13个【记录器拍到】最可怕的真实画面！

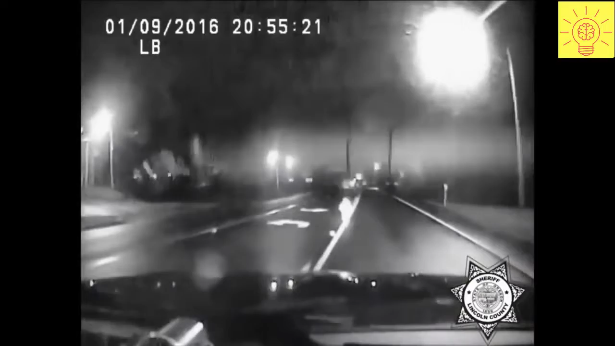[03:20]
他把幼儿抱起后不久一辆卡车直接死过在小孩最初被发现的地点还好这名警察事先发现小孩要不然的话我觉得卡车事迹可能会在出事后才会发现小孩的存在原来这名小孩是趁在美人看管子下甚至走出前门然后来到繁忙的公路上小孩的家
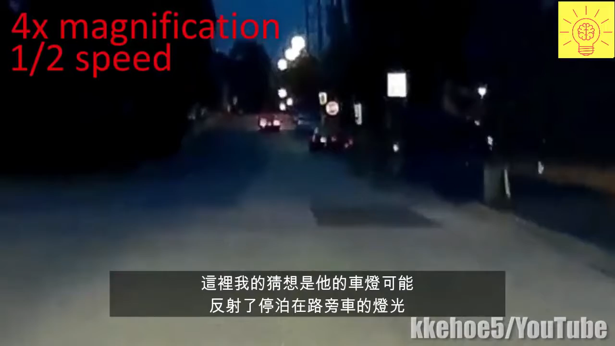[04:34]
路这里我的猜想是他的车灯可能反射了停泊在路旁车的灯光但角度却又不怎么对称让我知道你是否也看见了以及你认为他到底是什么呢